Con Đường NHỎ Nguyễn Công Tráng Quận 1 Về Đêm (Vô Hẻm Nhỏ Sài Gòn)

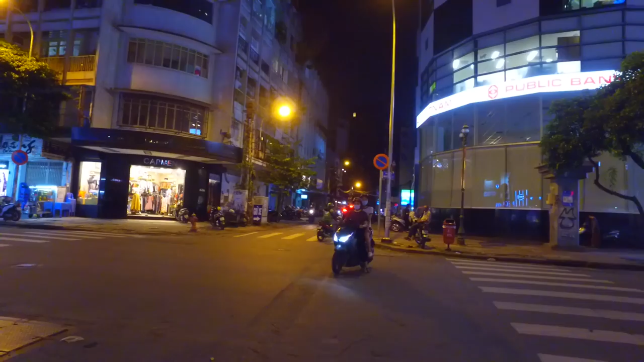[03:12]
Rồi đến đây thì nếu mà quẹo phải đây thì chúng ta sẽ đến ngã 6 Phù Đổng, vòng xoay Thánh Gióng.
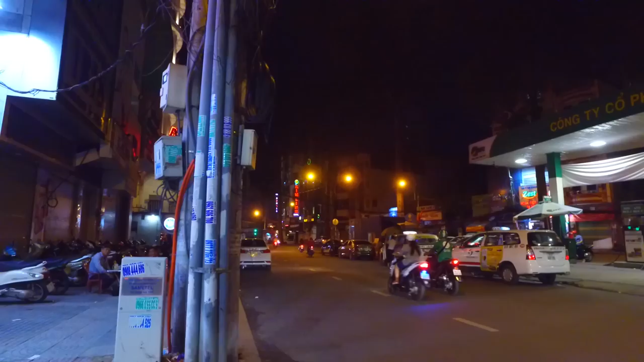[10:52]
Ở đây cũng có, ở đây ngày xưa nổi tiếng là những cái công ty bán vi tính,
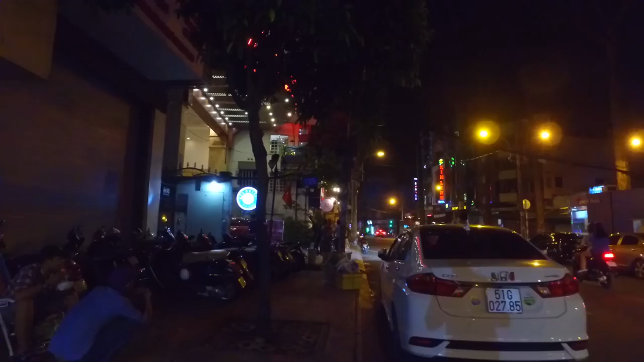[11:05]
nhưng mà hồi xưa được xem là có cái chợ vi tính của Sài Gòn, nhưng mà ngày nay thì đã không còn như ngày xưa nữa, chỉ còn thỉnh thoảng lác đác
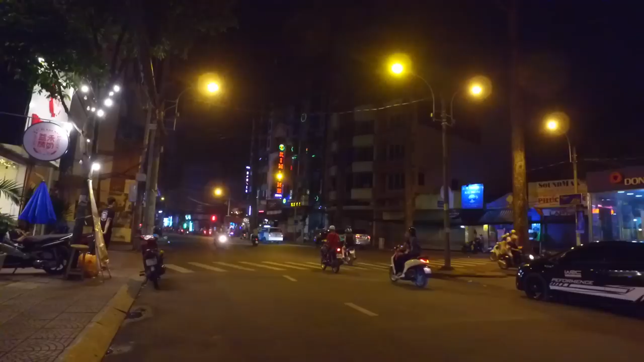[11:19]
vài công ty ngoài đây thôi. Như bên đường chúng ta thấy có công ty Minh Thông. Này, chúng ta sẽ qua đường nhé.